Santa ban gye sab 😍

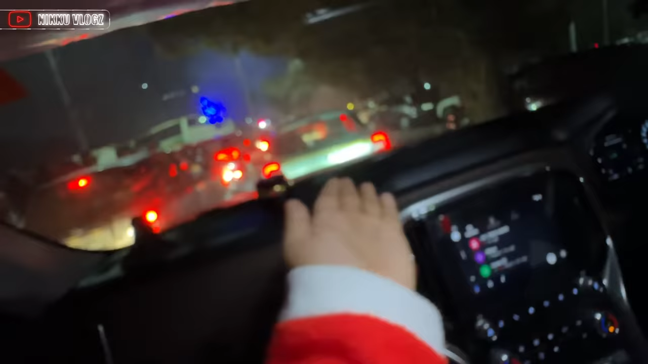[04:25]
गाइस ये देखो भाई जाम अभी भी लगा हुआ है।